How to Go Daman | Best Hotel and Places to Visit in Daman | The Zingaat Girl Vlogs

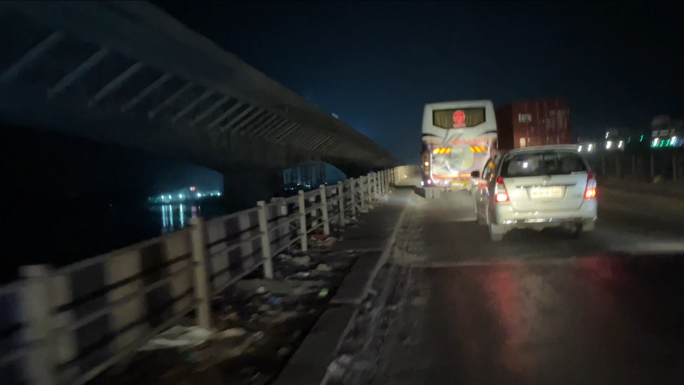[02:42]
लेकिन एक चीज देख के खुशी हुई कि नया ब्रिज जो है वो बन रहा है। जल्दी सभी को राहत मिल जाएगी इस टूटे फूटे ब्रिज से निकलने की।